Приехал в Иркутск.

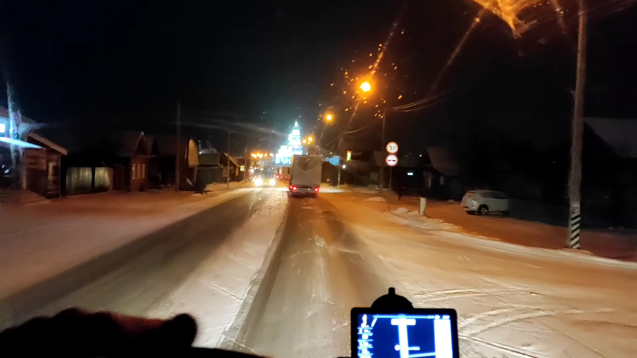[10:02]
Населенный пункт называется в данный момент, по которому едем, Тельма. И смотрите, какая красота.
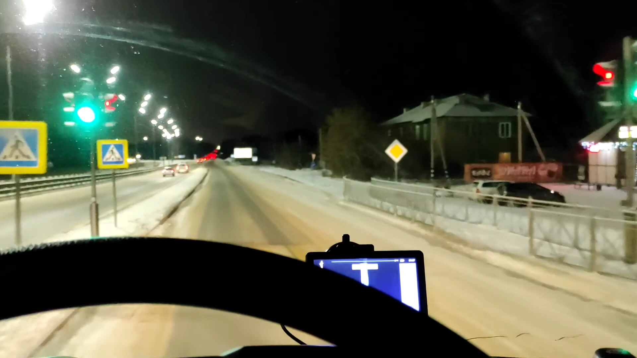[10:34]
Что, подъезжаю я уже к Иркутску, осталось 12-11 километров до выгрузки. Сейчас мы по объездной, получается, на города Ангарском проезжаем. Ангарск у нас с левой стороны остался, там ничего не видно, конечно.
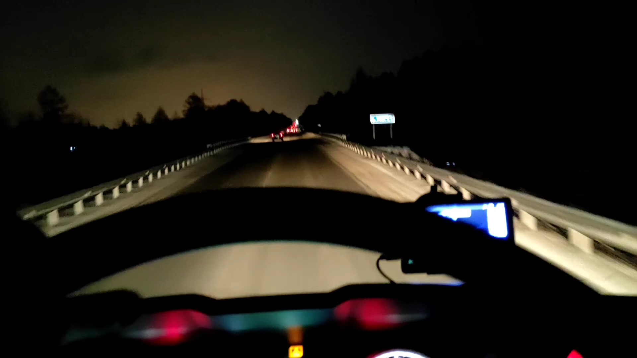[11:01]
Ну и в Иркутске мы выгружаемся прям с краю города. То есть практически сам город не въезжая. Так что особо показывать-то и нечего, наверное, будет. Так, въезжаем мы в город Иркутск.
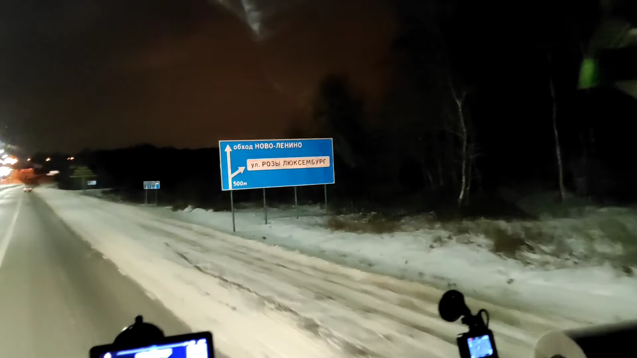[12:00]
Розы Люксембург. Вот нам вот эта улица нужна. Так. Так, здесь, по-моему, правее надо нам, да? Нифига, тут КДМ от сколько. Съезд, поверните направо.
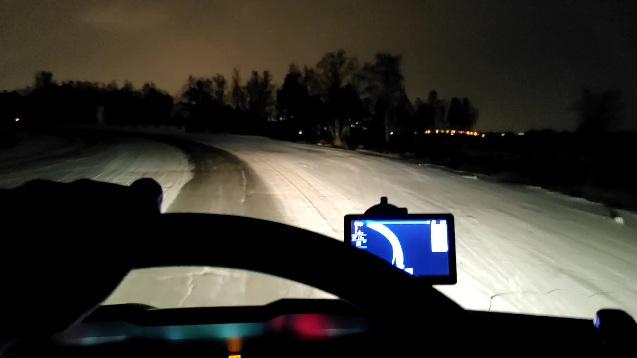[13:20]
Полегче пошло. Снежок зацепило. Скользко. Заелозили подъемчик.
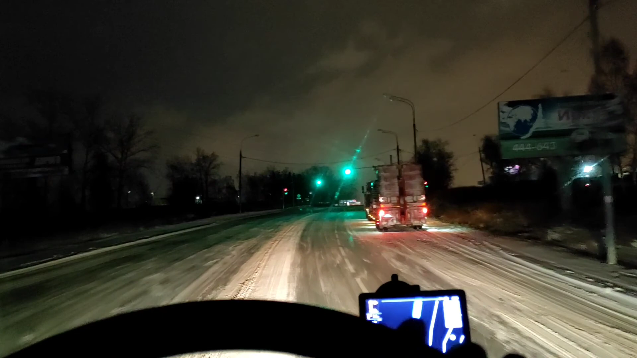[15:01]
Опять все заелозим. Буксуем. Так, на светофоре нам налево. Поверните налево, а затем поверните налево. Хорошо.
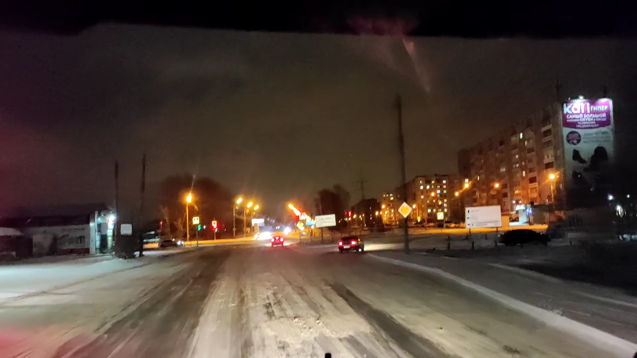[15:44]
Поверните налево, а затем поверните налево на улицу Розы Люксембург. Хорошо, как
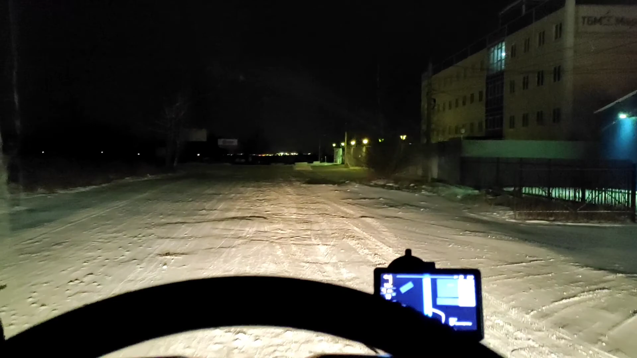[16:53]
Здесь или не здесь? Вроде бы здесь, наверное. Так, сюда нам, по-моему, налево надо, да? Поверните налево.